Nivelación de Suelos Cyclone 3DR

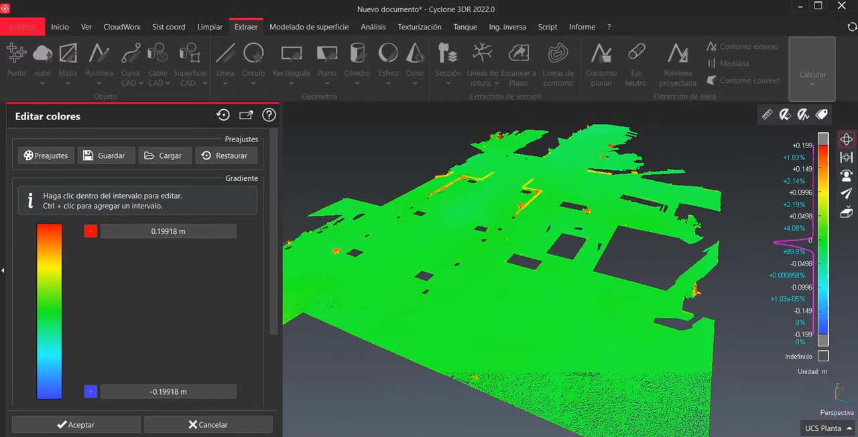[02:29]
Ojo, no de planidad, porque lo que estoy haciendo es nivelación. Entonces, le puedo marcar aquí unos valores, unos pasos regulares. Por ejemplo, quiero ver 5 valores o 7 valores. ¿Vale? Entonces, cada uno de estos 7 valores me está representando una desviación.
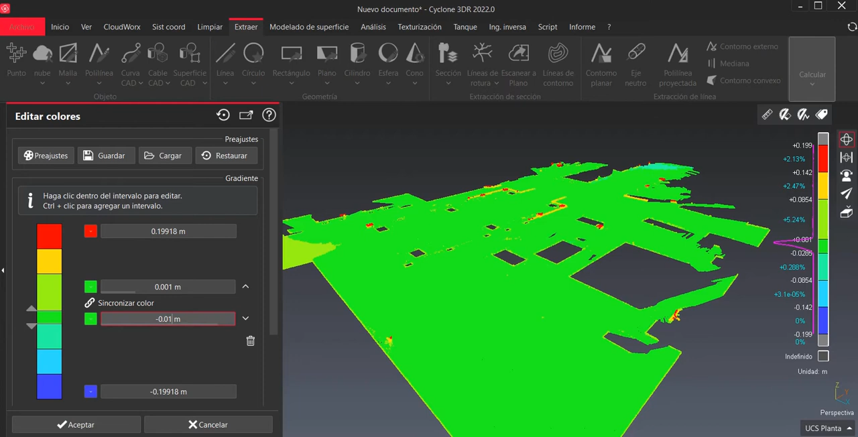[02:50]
Entonces, empezando por el centro, pues yo quiero ver, por ejemplo, en verde, todo lo que esté, más o menos 1 milímetro. ¿Vale? Y estos valores de tolerancia se marcan en función de las necesidades del... Ojo, que poste aquí, un centímetro es 1 milímetro. Entonces, las necesidades de uso del suelo, ¿vale? Entonces, el valor este verde clarito, pues lo ponemos 5 milímetros. El amarillo, pues ya le ponemos 1 centímetro. Y en rojo, todo lo que esté por encima de 1 centímetro. ¿Vale? Y luego ya colores fríos, pues lo mismo hacemos simétrico.
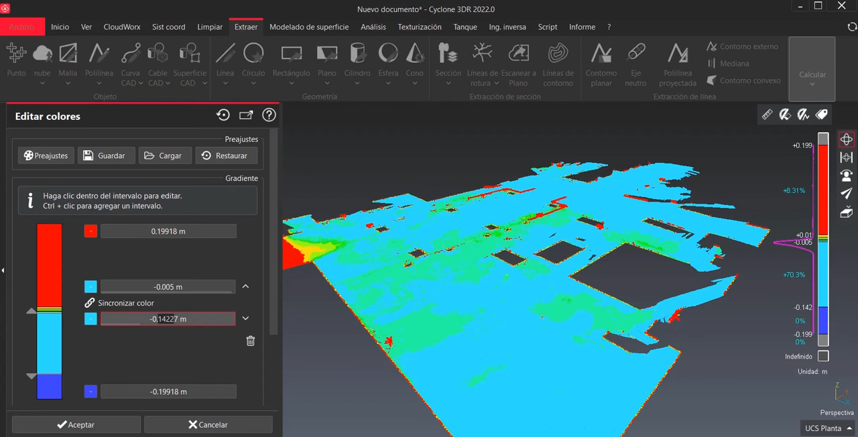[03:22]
¿Vale? De manera que ya tenemos aquí una representación del comportamiento de ese suelo por colores.
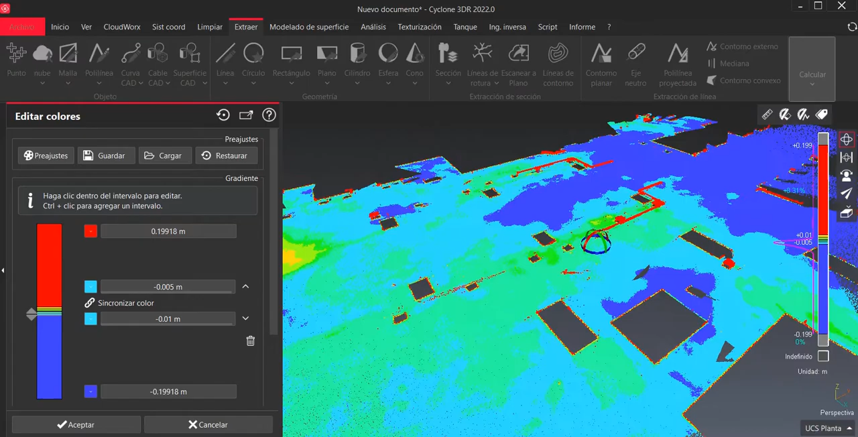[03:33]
Ya estoy viendo dónde están los puntos más altos, los puntos más bajos, y en rojo, en azul, pues el resto. ¿Vale?
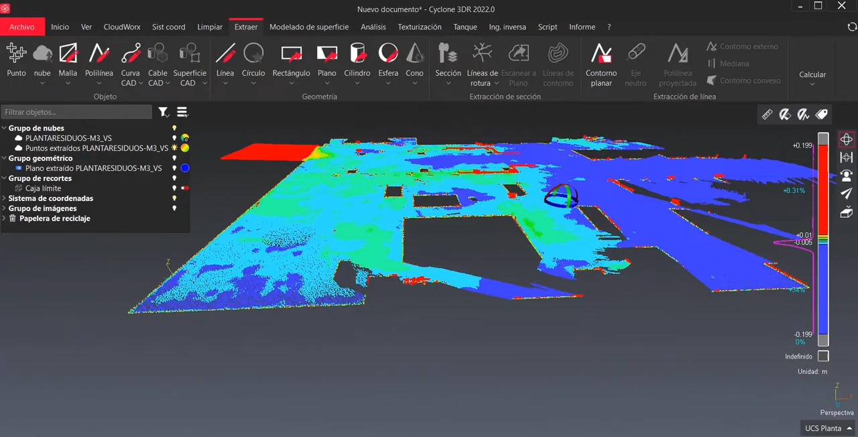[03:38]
Con lo cual, de una manera muy diferencial, estoy viendo cómo es esta superficie.
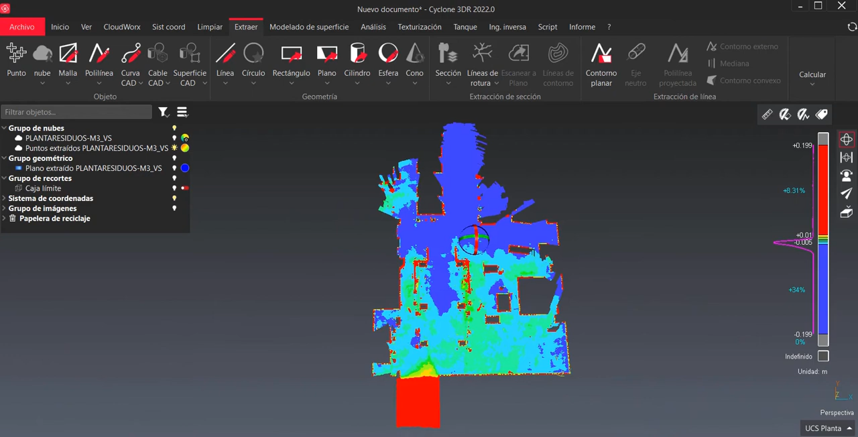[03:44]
Además, por otro lado, puedo hacer un análisis puntual. Si tengo la tecla Z, me cojo una vista superior, una vista en planta, ¿vale? Y ahora al programa le puedo seleccionar nubes de puntos a puntos singulares. Entonces, en aquellas zonas donde yo quiera saber qué desviación o qué elevación tiene, pues lo puedo marcar.